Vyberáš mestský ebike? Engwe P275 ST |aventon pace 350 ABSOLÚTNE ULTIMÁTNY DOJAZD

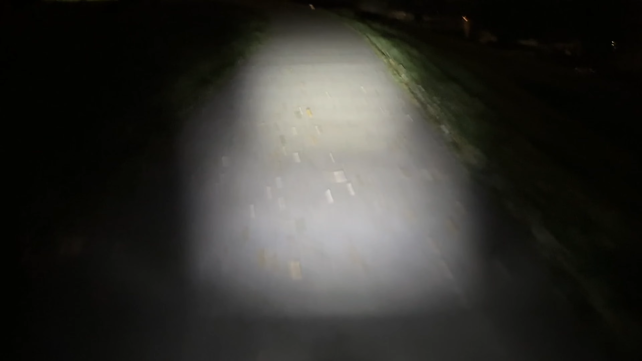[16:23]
Svetlo svietí naozaj dobre, do zdialenosti zhruba 30 metrov. Výhoda tu je tá, že vám to nebude oslňovať nikoho, ale umiestnenie predného svetla nie je moc šťastné, pretože ak idete do zákruty, tak vlastne vy stále idete rovno.